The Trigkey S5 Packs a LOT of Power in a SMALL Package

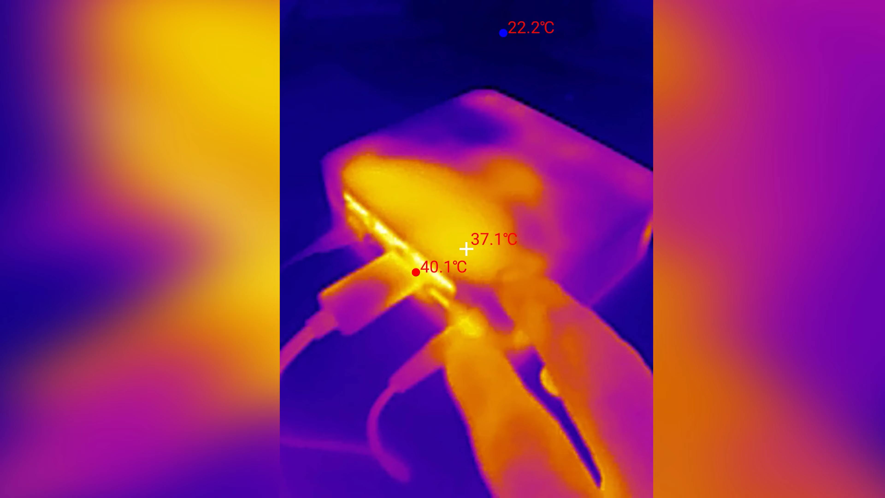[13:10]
On screen: spot 37.1°C, max 40.1°C, min 22.2°C
would look like under just basically no load.
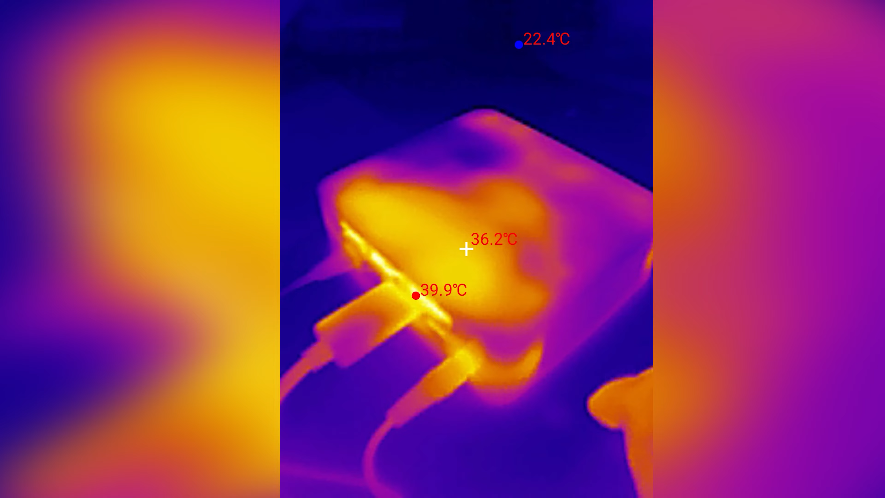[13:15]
I did just extract 3DMark Timespy via zip. But this is what we're looking at. Of course, this is the top, you know, you can see there's a cold spot right over there.
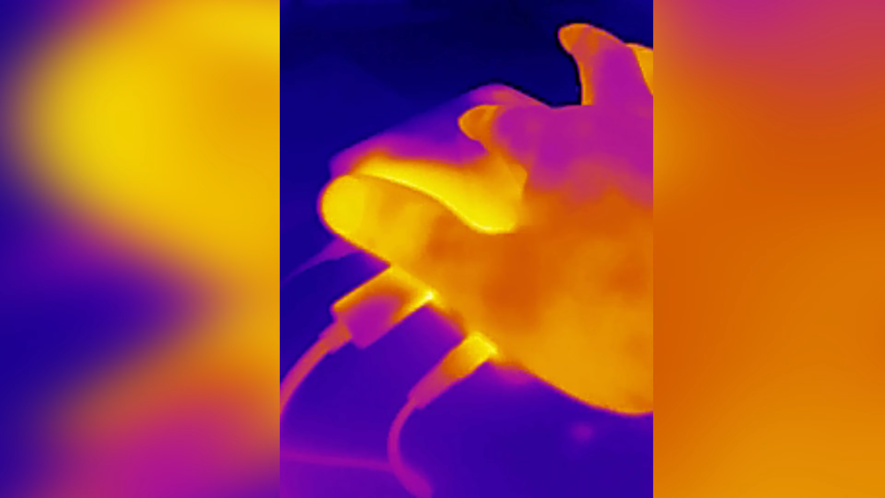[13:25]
And if I touch it, hey, look, there's that. So we've got air coming in over on that side that I just touched.
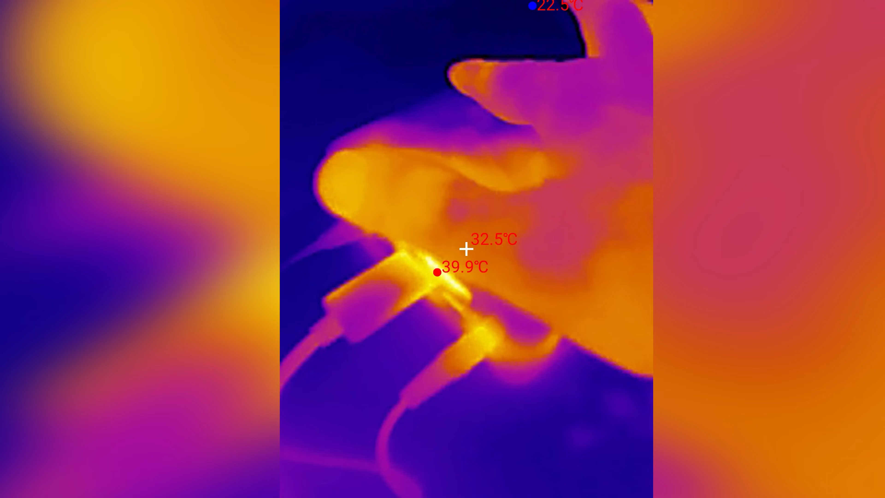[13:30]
On screen: spot 32.5°C, max 39.9°C
We've got some air, I believe, coming in on this side. We've also got a lot of air coming out here.
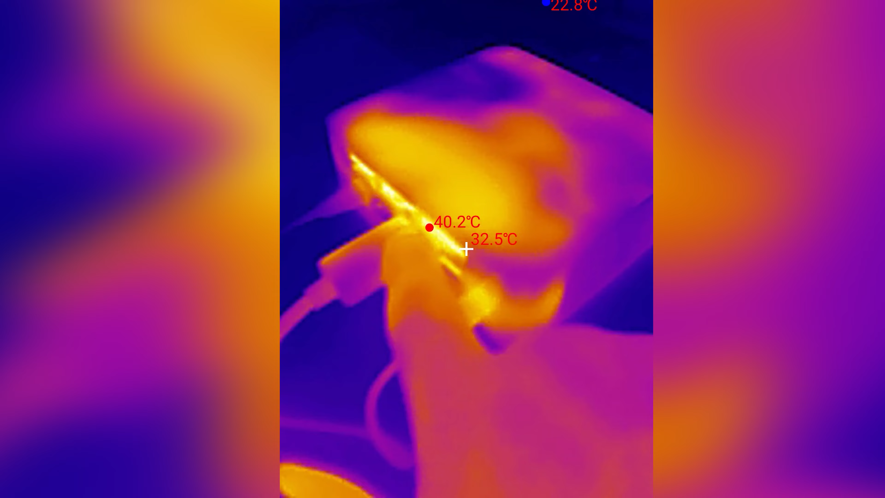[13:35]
On screen: spot 32.5°C, max 40.2°C
And here we can see that that exhaust is about 40 degrees Celsius.
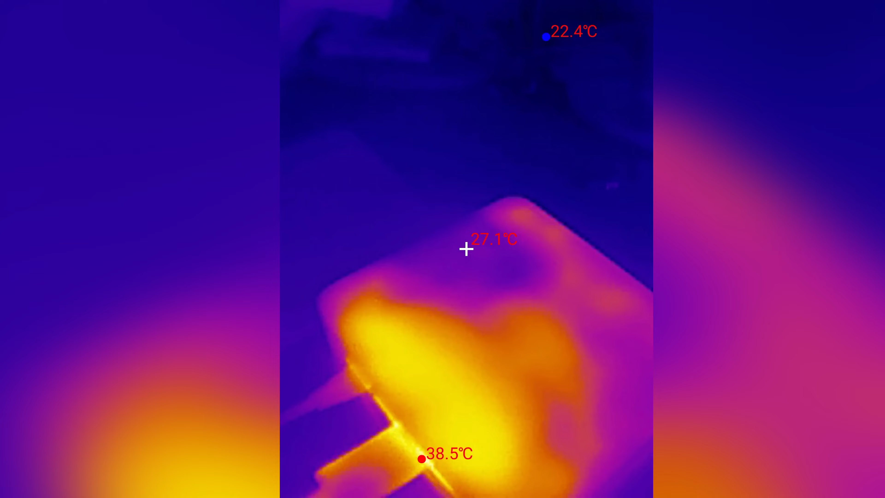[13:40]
On screen: spot 27.1°C, max 38.5°C, min 22.4°C
We move up here, you know, we're down to like 20, 26, 27 degrees in that cold spot over there. So this is definitely our exhaust.
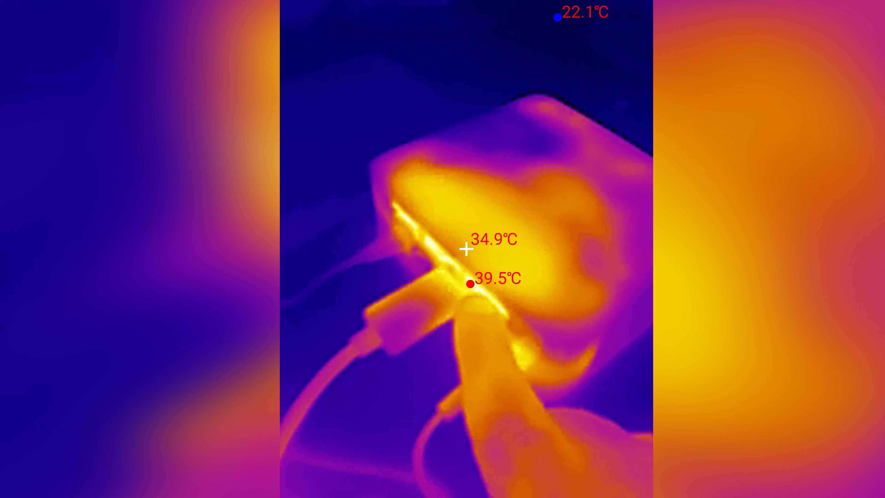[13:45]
Once we get 3DMark Timespy up and running, we're definitely going to take another look at this for two reasons.